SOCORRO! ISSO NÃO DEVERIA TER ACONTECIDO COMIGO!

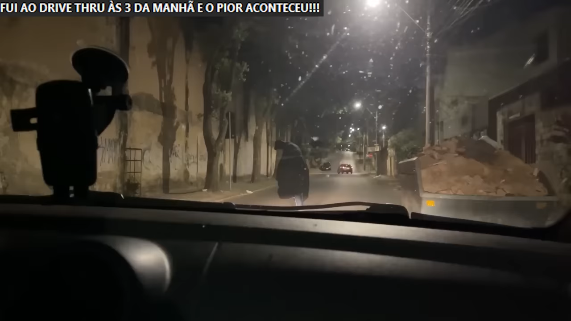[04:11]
Parou no Ele meio parou da no meio da rua. Rua. Tá tudo bem, amigão? Ai, meu Deus. Vou voltar. Ai.
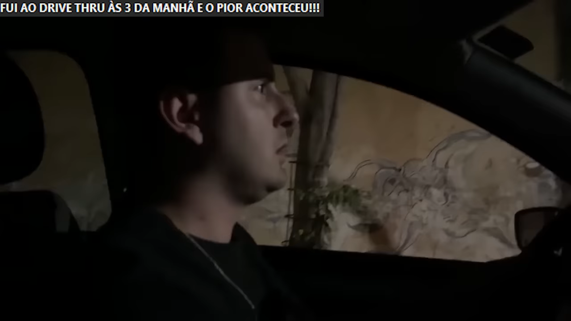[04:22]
Que isso, véi? Ele tá vindo pra cá. Que isso, Ele tá vindo pra cá, meu bem. Que ele a tá gente vindo vai pra cá, amar? ele tá meio doido. Ué? Eu vou virar o carro, é um cara no meio da rua, velho. Não tô entendendo nada. Você entendeu alguma coisa, amor? Eu não. Ai, meu Deus. Calma, eu vou virar o carro.
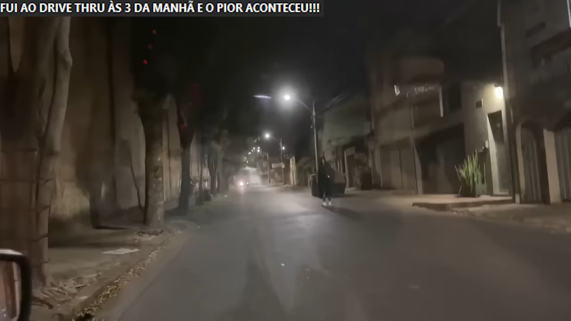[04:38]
Meu bem, vai logo, que ele tá se aproximando. Ele tá correndo! Ele tá correndo. Ele tá correndo. Caraca. Tá correndo. Caraca.